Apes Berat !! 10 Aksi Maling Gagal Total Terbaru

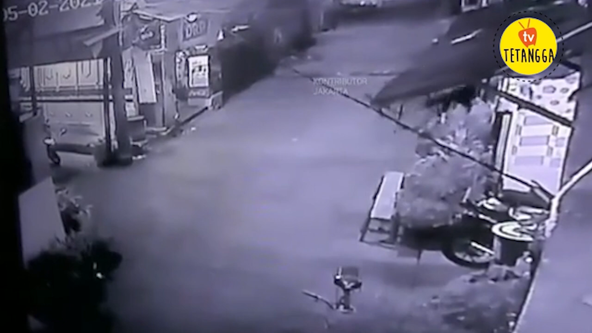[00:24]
tetapi juga meninggalkan jejak yang jelas di tempat kejadian. Saat berusaha mencuri, maling tersebut tidak sadar bahwa dompet dan kartu identitasnya tertinggal di lokasi tersebut. Nah, dia berhenti.